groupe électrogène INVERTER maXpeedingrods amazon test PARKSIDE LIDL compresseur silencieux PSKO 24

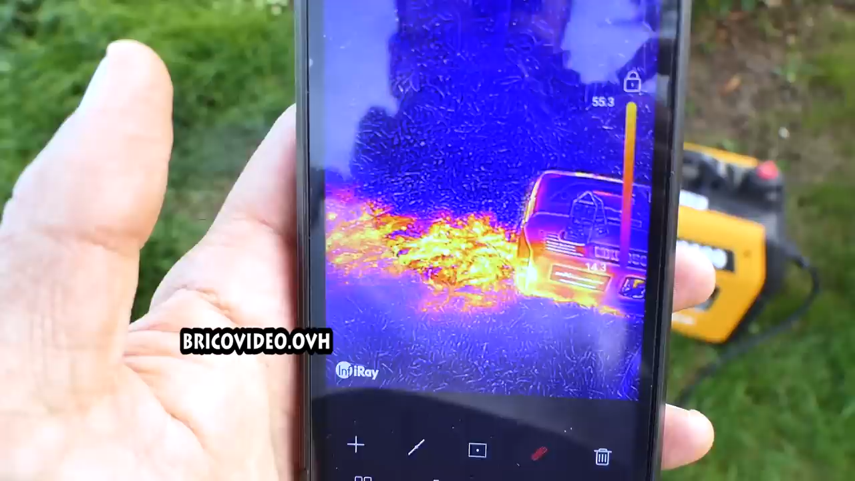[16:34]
Et on voit la chaleur sur la partie arrière. Vous
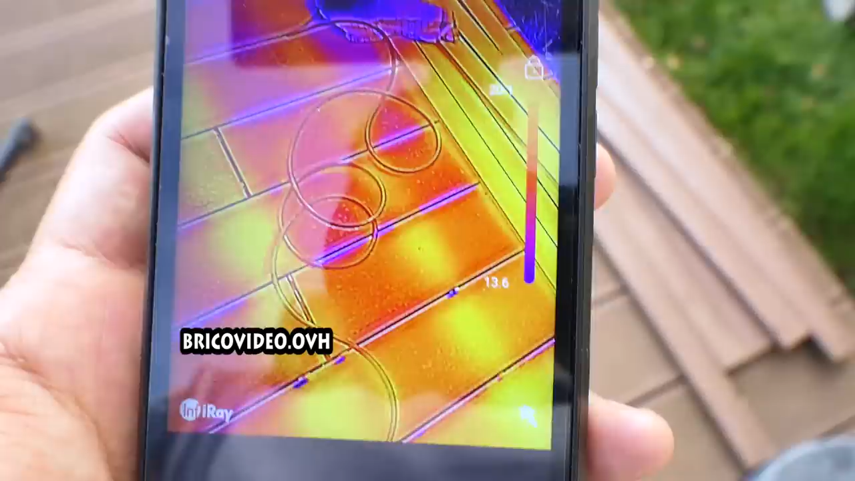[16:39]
voyez, et au niveau du câble, il n'y avait pas d'échauffement anormal.